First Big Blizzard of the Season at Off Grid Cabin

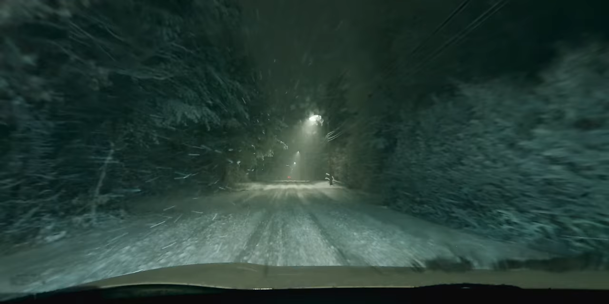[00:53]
So we returned from our trip across the pond and drove home from the airport in a blizzard.